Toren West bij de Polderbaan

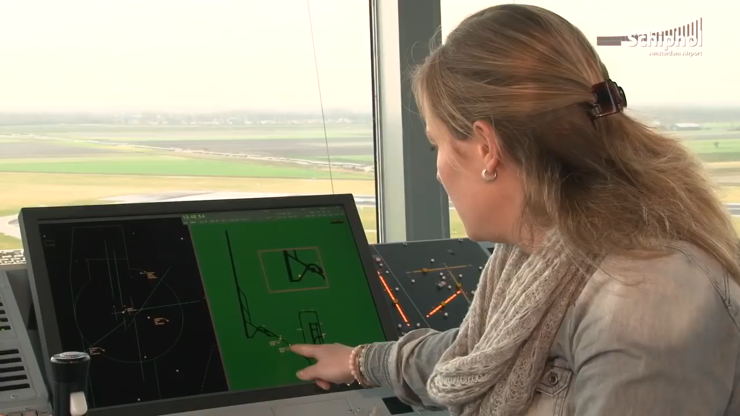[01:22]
Hier zie je nu bijvoorbeeld twee vliegtuigen aankomen rijden, waar hangt een vlaggetje aan. En daar staat de informatie hoe ze heten, wat voor departure, dus welke kans ze op gaan vliegen. En wat voor type vliegtuig het is. Torenwest, hier zoals wij deze toren noemen. Het leukste is, je zit hier heel dicht bij het verkeer.